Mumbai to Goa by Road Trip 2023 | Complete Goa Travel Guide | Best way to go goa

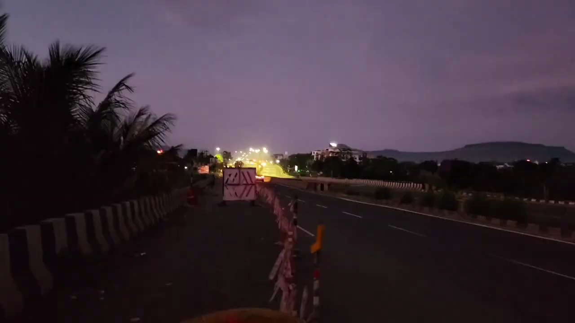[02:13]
सो अभी हम लोग सतारा पहुंचे हैं एंड द व्यू फ्रॉम हियर इज ऑसम।